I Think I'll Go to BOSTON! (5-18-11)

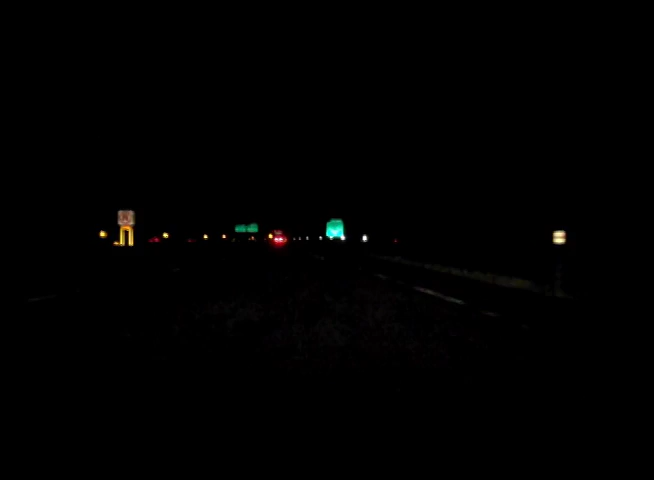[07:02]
Oh Nellie. I don't think you've gone there yet. You're going to keep going. My car is going there. Look. Oh the ramp only allows us to go 50 miles per hour.